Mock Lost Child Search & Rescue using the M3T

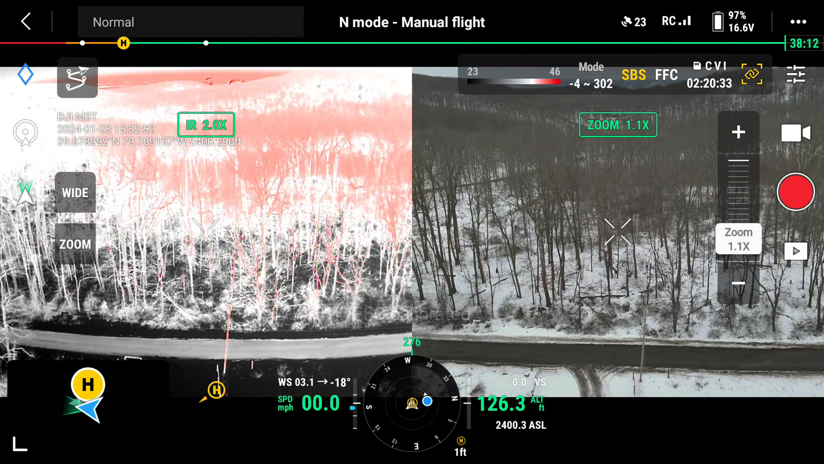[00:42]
zoom camera with a side-to-side presentation on the monitor. We're at 126 feet
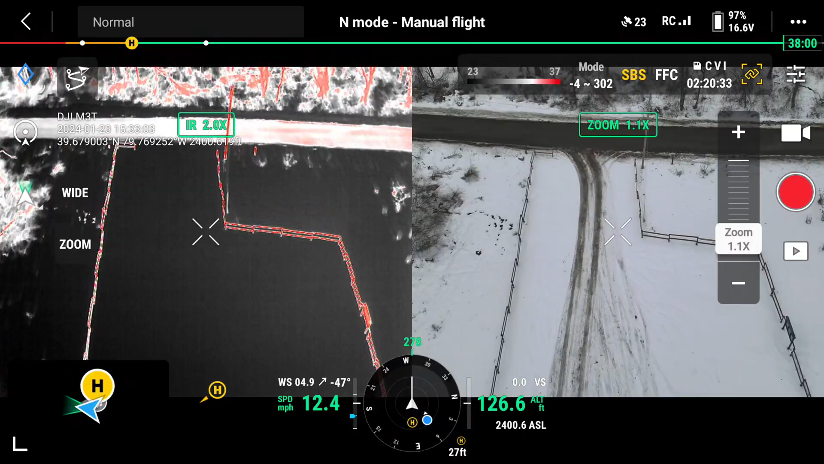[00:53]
above ground level and we're getting lined up for our first pass of our search area. Notice we can see down through the trees quite well with the leaves off. With this particular color palette,
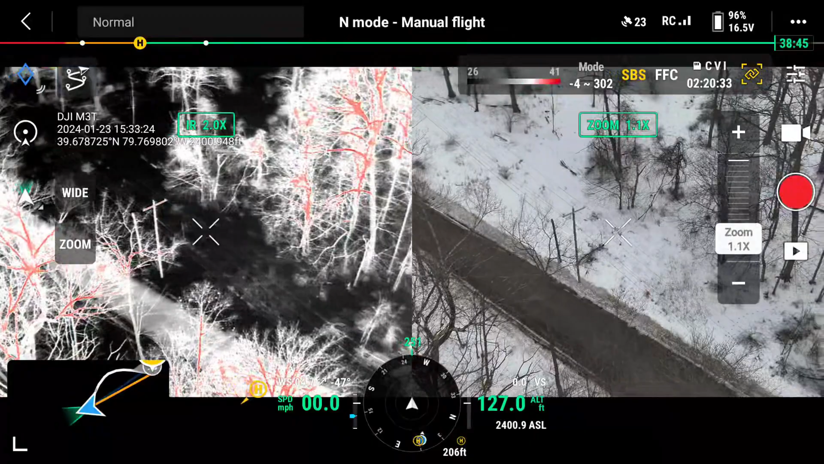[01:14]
cold areas light up black and warmer areas are presented as white. And the most warm areas are red.
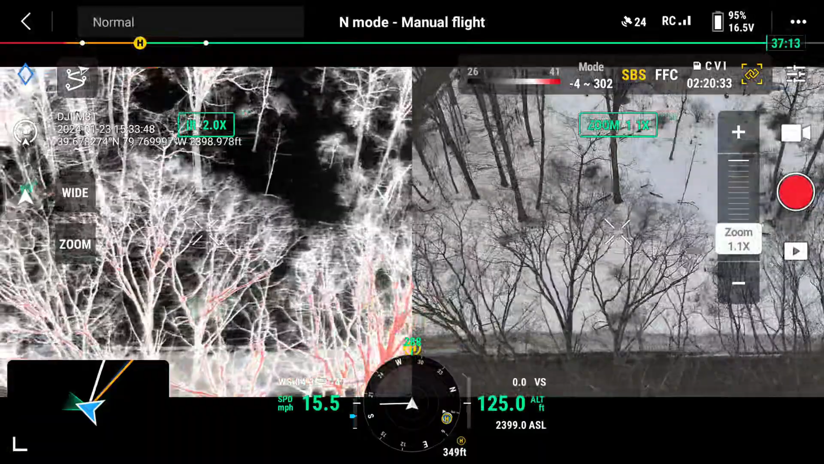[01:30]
We're lining up the Chestnut Ridge Park Road on our left. For our search for us for our first pass.
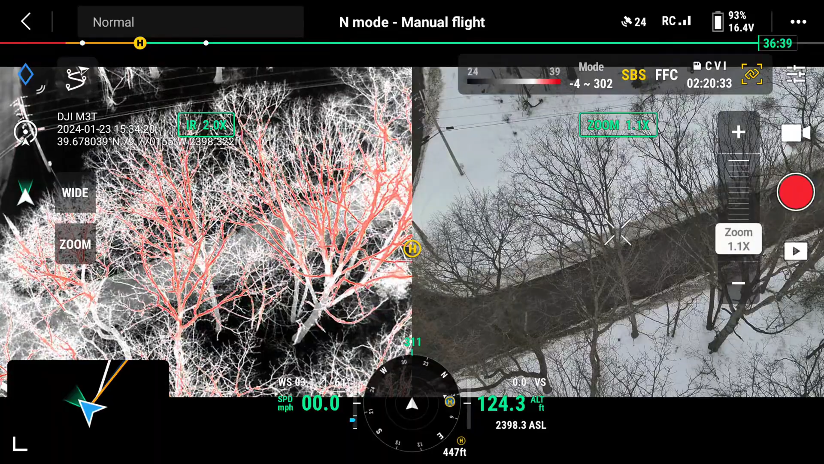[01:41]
We're still at 124 feet above ground level. Again, the thermal imaging camera is on the left and the zoom camera is on our right.
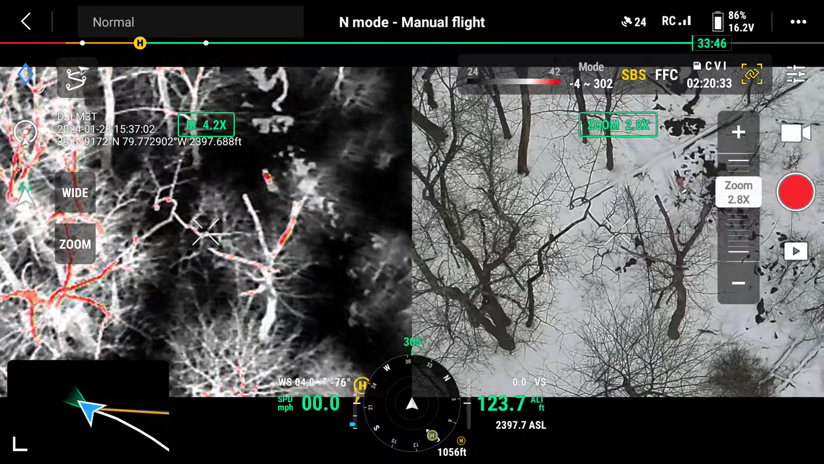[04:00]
they saw this red dot light up on the TV monitor and we
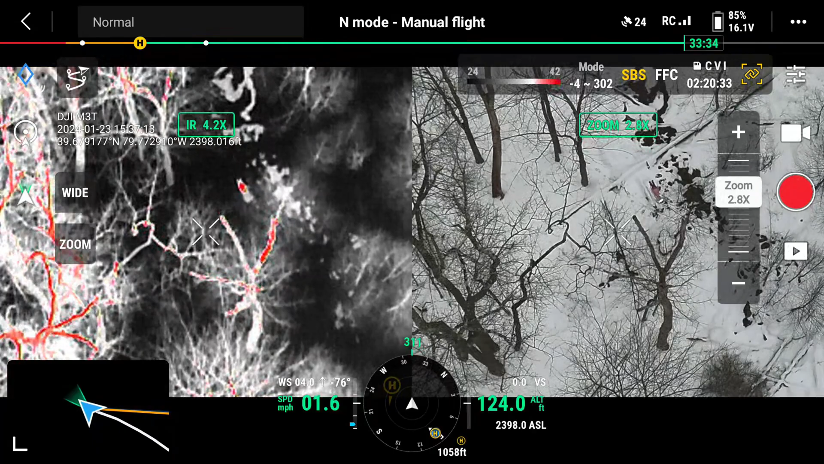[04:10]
still couldn't see much on the regular camera on the right until we zoomed in.
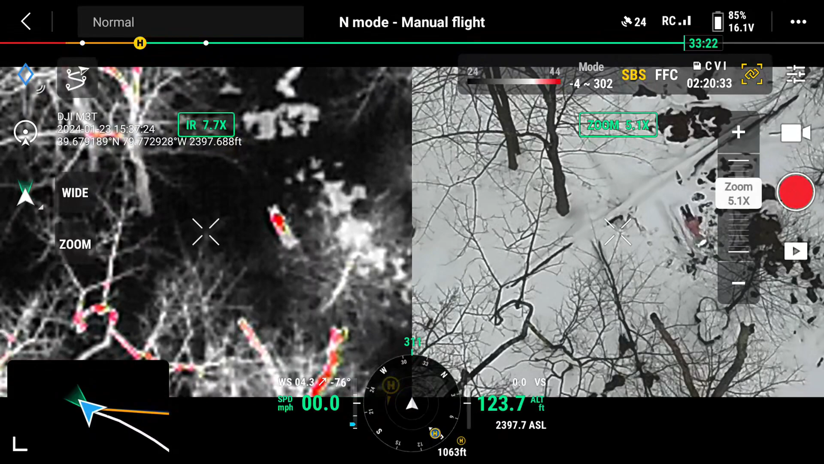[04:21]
And as we zoomed in we could quite easily see the three year old test subject.